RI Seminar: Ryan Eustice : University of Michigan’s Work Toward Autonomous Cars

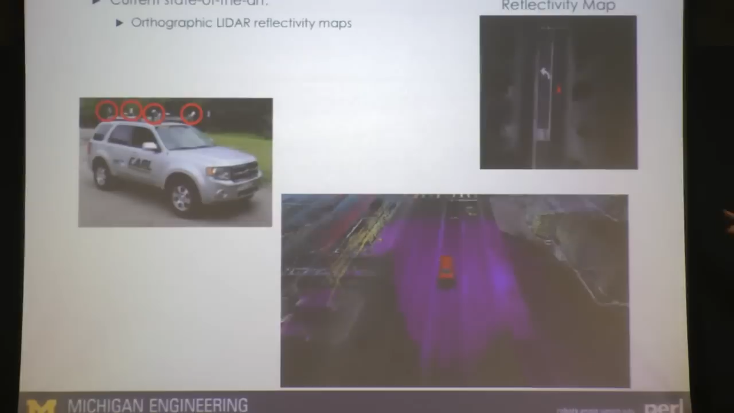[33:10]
information that's obtained in the ground plane from the LIDAR. And then we're trying to essentially scan match the information back into the
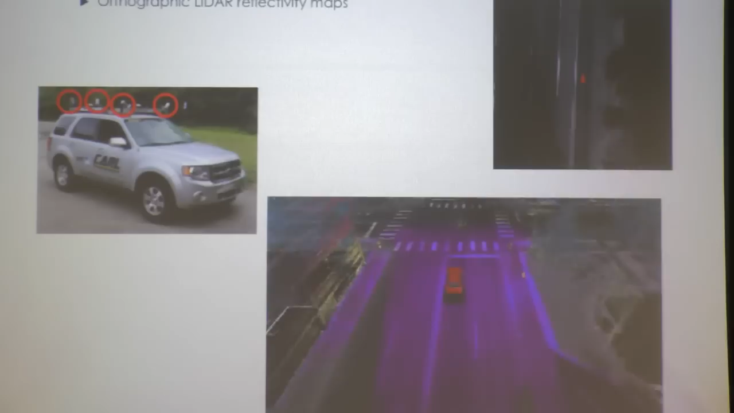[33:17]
ground plane information that might be resident in the 3D prior map. And so you can see that here.
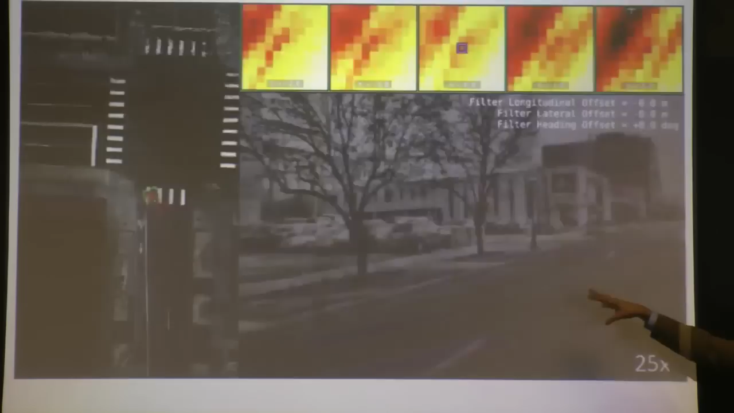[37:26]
Obviously, in the live view, we see cars and other things that are not resident in the 3D prior map in the background.
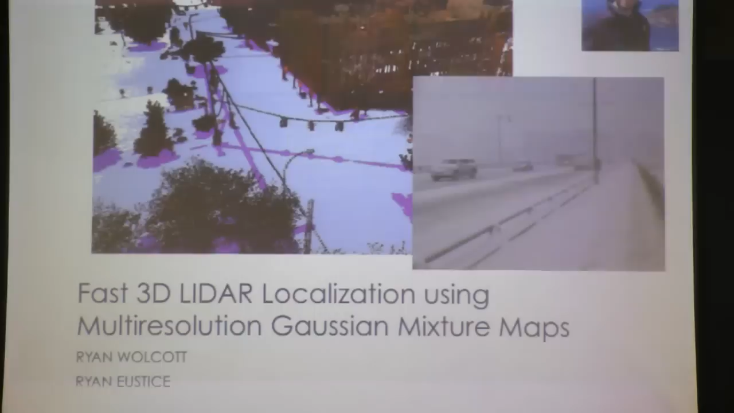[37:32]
Now, another thing that we've been working on in terms of the localization with these maps is dealing with this.
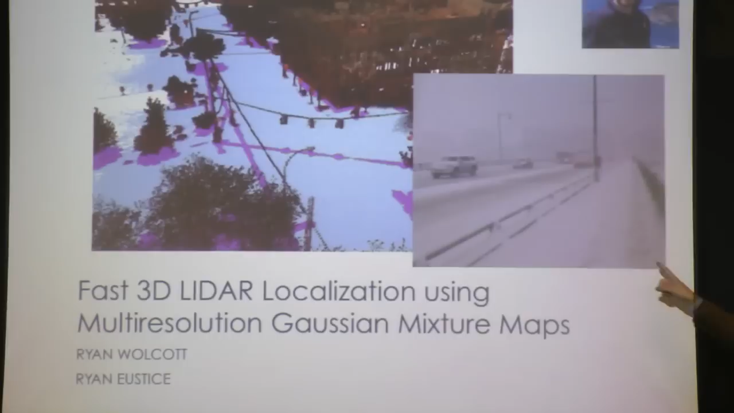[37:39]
So especially in Michigan, right, it's like this quite a few months out of the year.
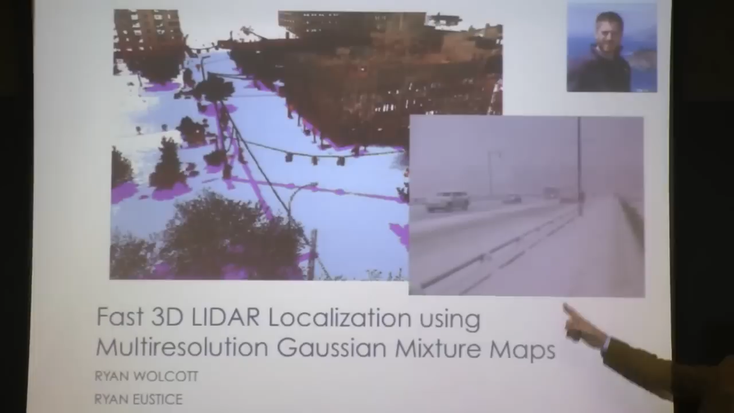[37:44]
And so we just try to localize in the ground plane alone after a snow cover setting, right, you'd be out of luck.
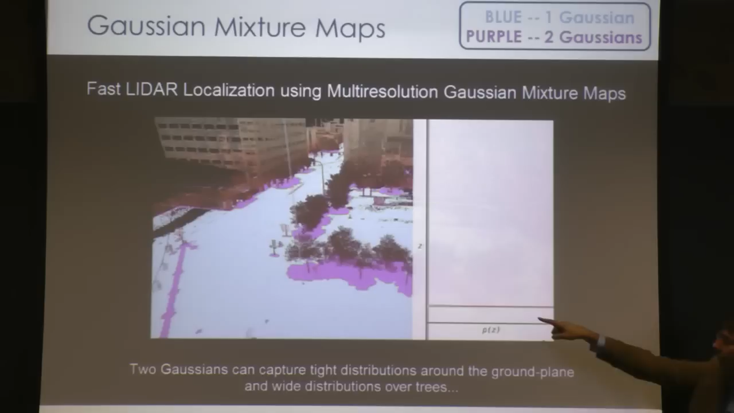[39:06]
this is giving you the Gaussian distribution that you would see in any individual cell. So as we go over, this would be the ground plane.
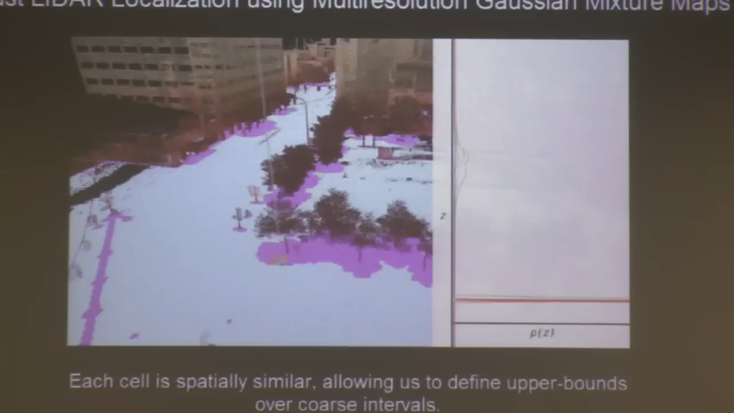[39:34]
The way we can use this then is in a multi-resolution search. Let me get this to flip to the next slide.